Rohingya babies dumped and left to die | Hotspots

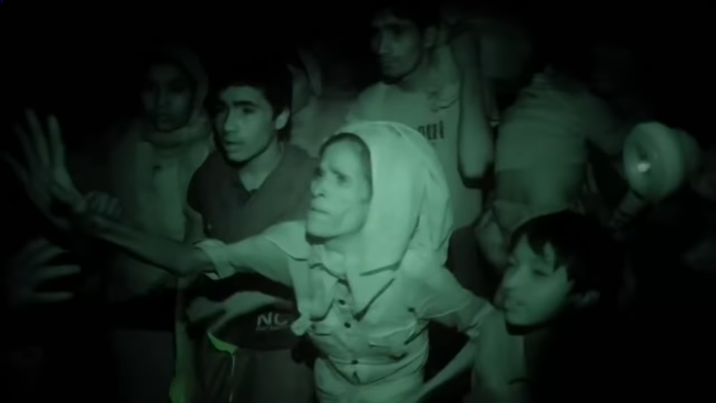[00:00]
Just skin and bone, I mean, completely frail, gaunt.
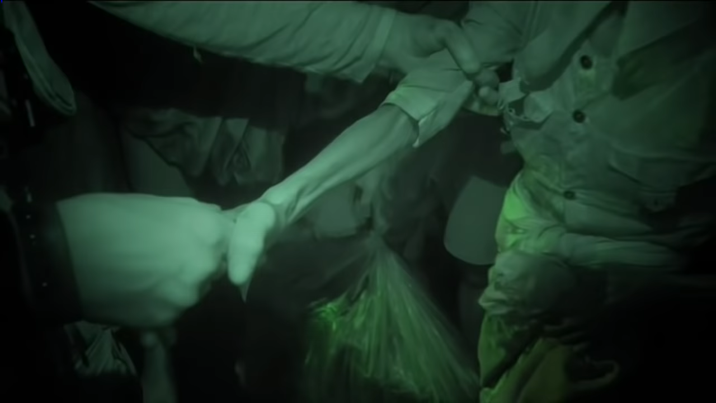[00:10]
It was just as if they'd been left to their fate.
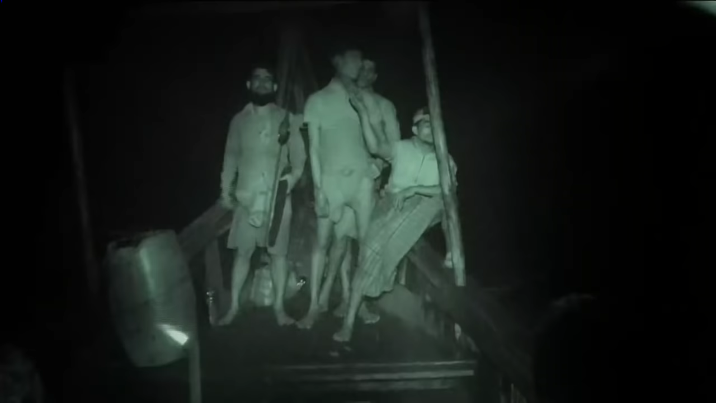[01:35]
Almost as soon as we set off, one of the crew was bailing water out of the bottom.
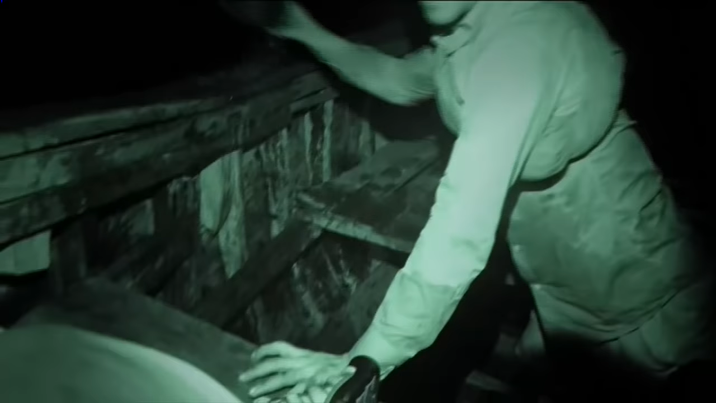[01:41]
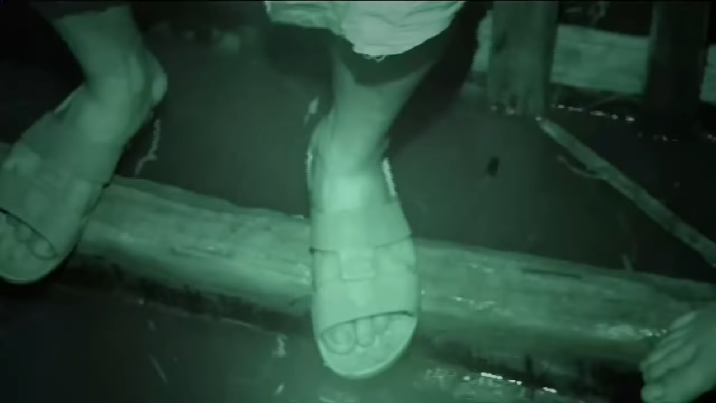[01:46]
I looked down, and the hole at the bottom was filled with several inches of water. I mean, jeez, what is this? Martin doesn't do very well on boats.
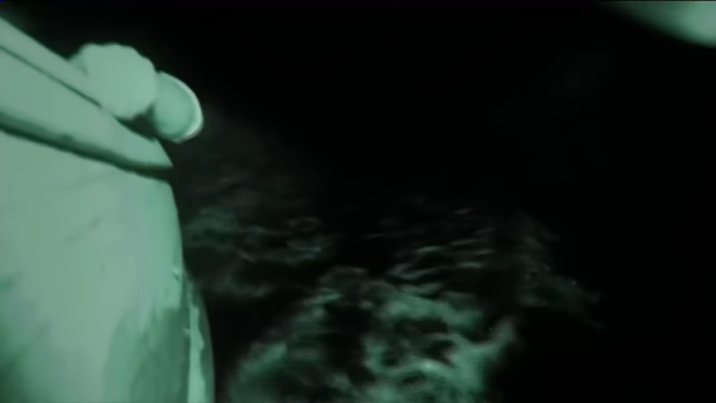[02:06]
so getting into a boat and getting on the sea, it's actually one of my big fears of actually drowning.
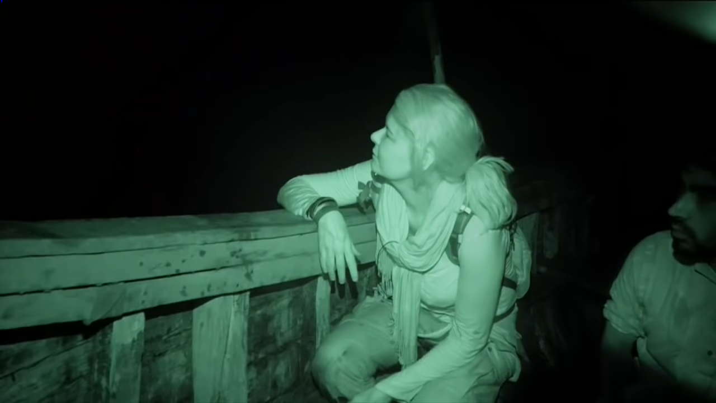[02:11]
It was absolutely pitch black. You couldn't see anything until the moon rose, and then there was a little bit light on the sea.
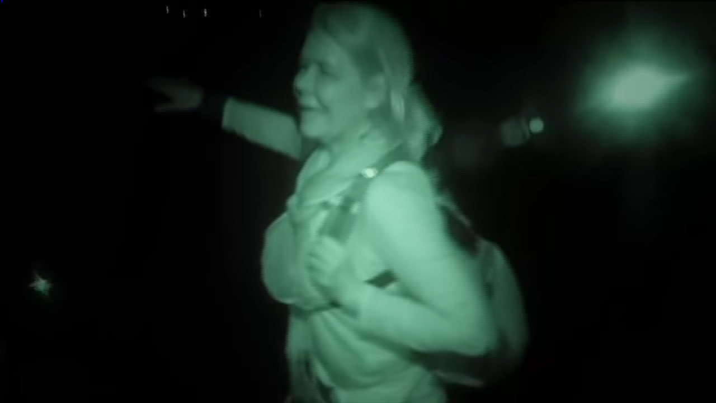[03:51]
Well, you can see already there are people gathered on the shores, and there's quite a business of people making their way out to boats.
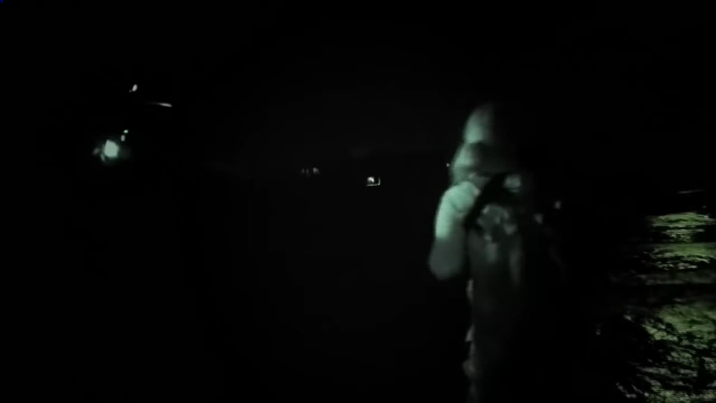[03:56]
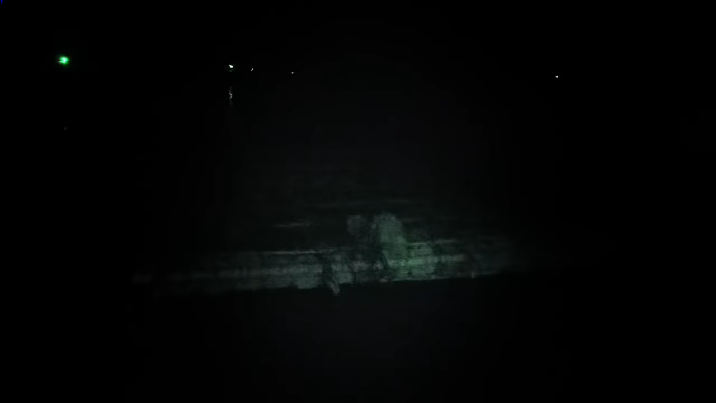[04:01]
First thing we saw was a raft, actually, in the water.
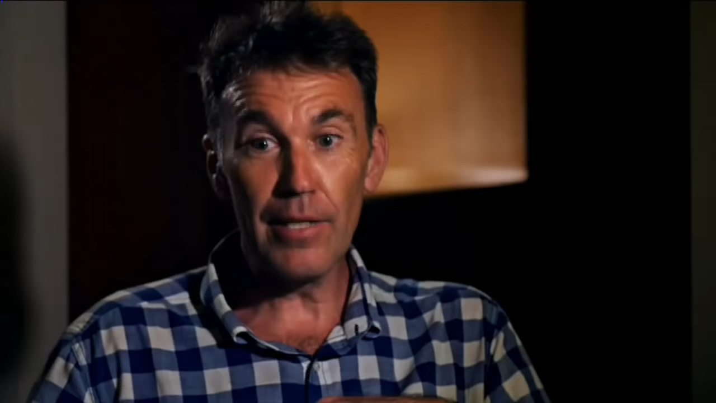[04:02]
Look at all these people here. And then we sort of swung back again, and there was like one person, two person, three people, ten people, twenty. It was just this sea of people.
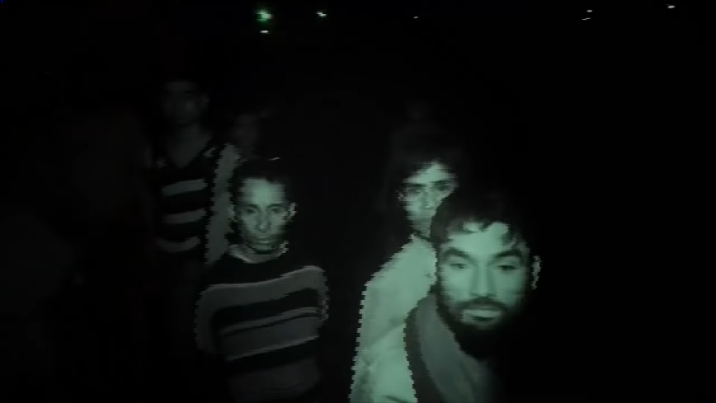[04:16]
You can see there's absolute chaos here with what looks like hundreds of people trying to get away from here.
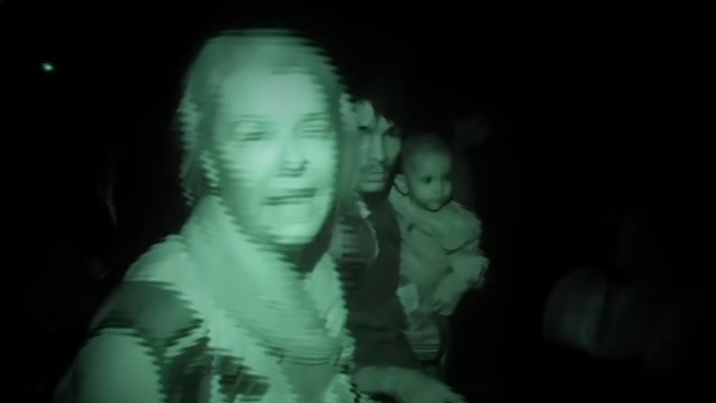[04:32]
They're saying that mines have been laid just further on. Everyone in a state of desperation, they're begging us to take them away. He's making me hold the baby's leg very, very thin.
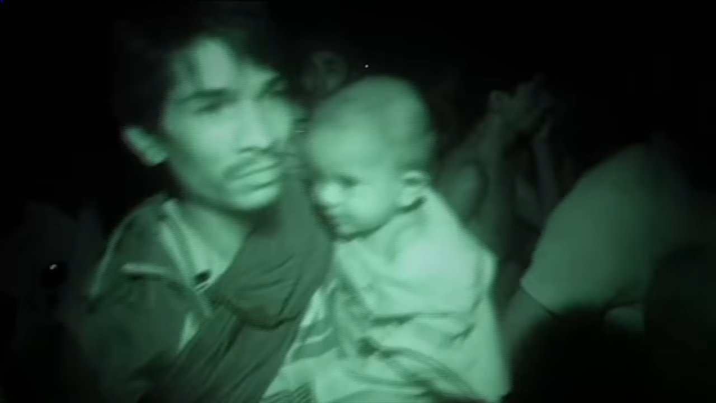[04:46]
They're all very thin, and you can see how desperate they are. People are holding their hands out, begging for help and crying.
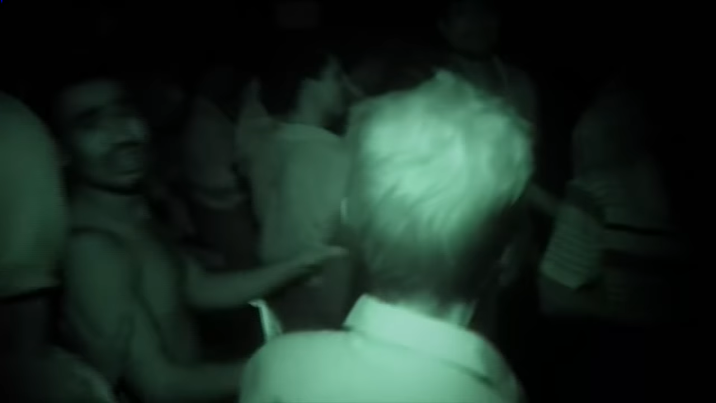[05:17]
There are old people, there are babies.
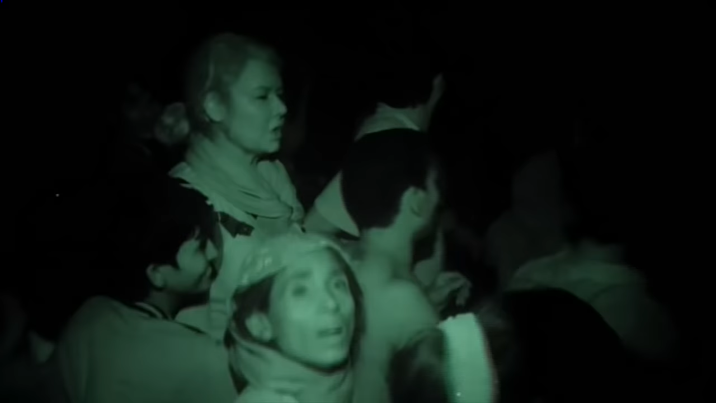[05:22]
Many of them are talking about being here for over a month. Clearly, not had very much to eat at all.
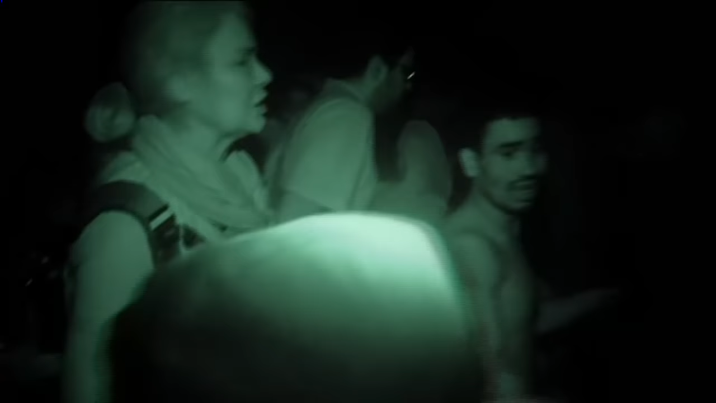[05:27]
A lot of them extremely thin and very frail.
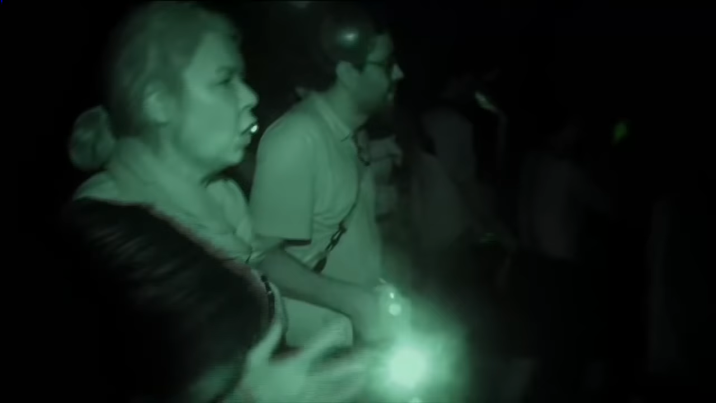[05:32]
And all showing extreme signs of desperation.
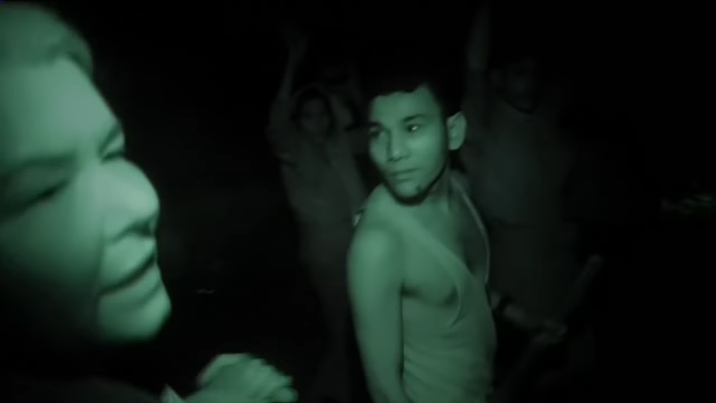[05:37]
They want help. Yeah, they want help. They want help. They're crying out for help. It was so dark, and there were no lights anywhere.
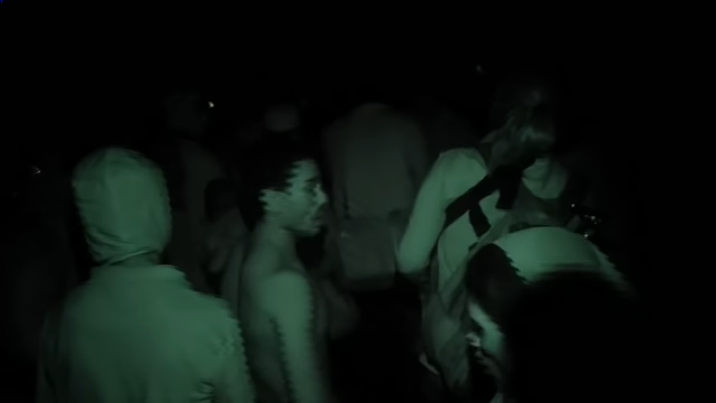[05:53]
You had to be really up against people to see them.
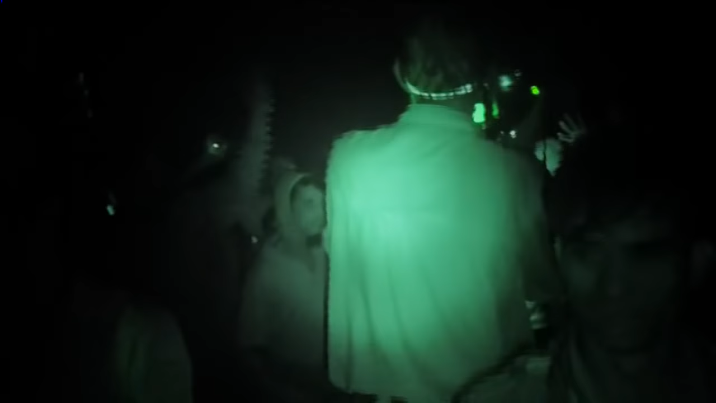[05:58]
I could see better than Alex and Neville. Because of the infrared, I was probably the only one that could see. Everyone else was sort of literally groping around in the dark, trying to watch one footstep. And I've got this sort of fantastic, crystal clear view, albeit in this green world.
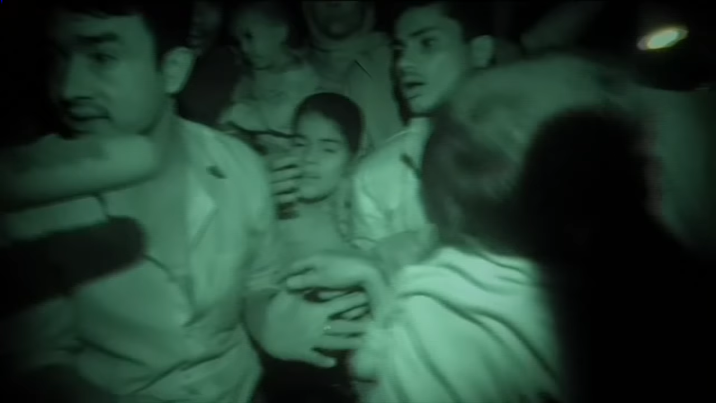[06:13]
Look at all these children. I think the rest of the team would have picked up the noise, whereas I could physically see this is quite a sizable crowd here. And we'd only just arrived, you know. This lady looks so thin. One of the people I saw was this very, very frail old woman. Look at the state of her hands. Her arms.
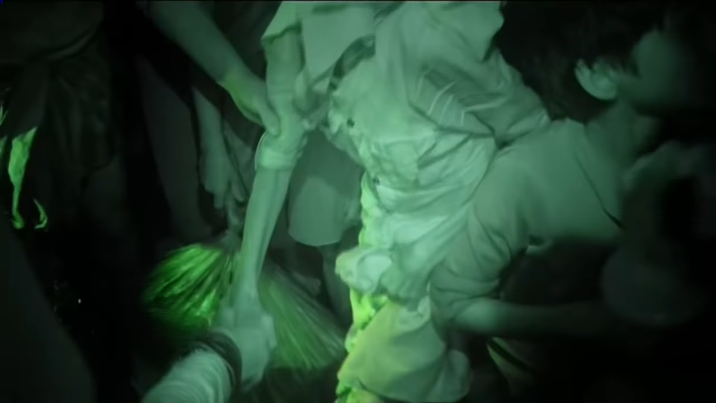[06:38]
I was just drawn to her because she was very, very thin. She can hardly move.
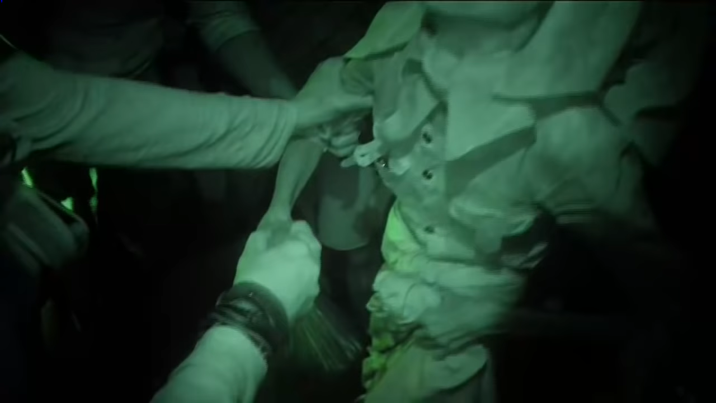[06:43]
Wow, her arms. Look at her arms. I can put my entire hand round. Just skin and bone, I mean, completely frail, gaunt. How she was physically able to stand is still quite surprising. I mean, she was just, there was nothing to her. He's saying he'd like to take her to our port.
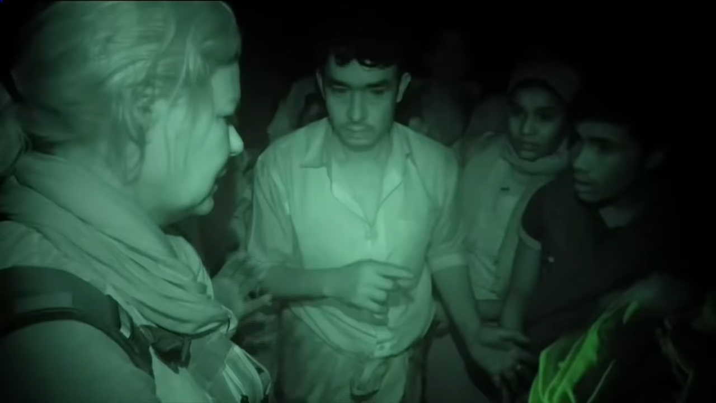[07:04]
Yeah. Carry her. Yeah, okay, I think so. She seems very weak.
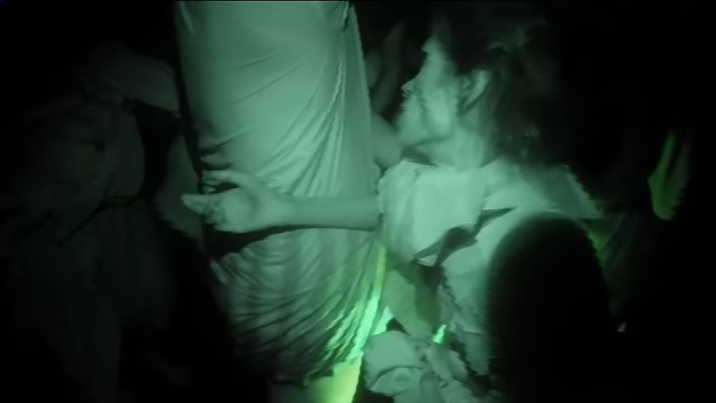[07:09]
The state of people, it was absolutely shocking.